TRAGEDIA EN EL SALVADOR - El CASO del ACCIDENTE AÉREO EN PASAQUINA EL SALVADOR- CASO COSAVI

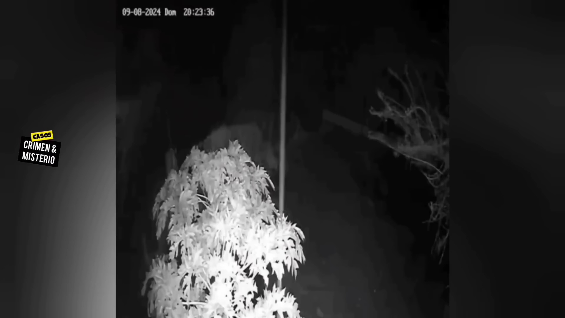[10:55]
seguridad grabó cuando la aeronave sobrevolaba por la zona este había volado 15 kilómetros de distancia de donde alzó vuelo para regresar a su lugar de destino pero a eso de las 8 24 de la noche se escucha el impacto y una fuerte lluvia comenzó a caer escuchemos algunos de los relatos que nosotros estábamos acá y cuando cuando venía el helicóptero bajito ahí a mí me extrañó porque esta no es ruta de aviones pues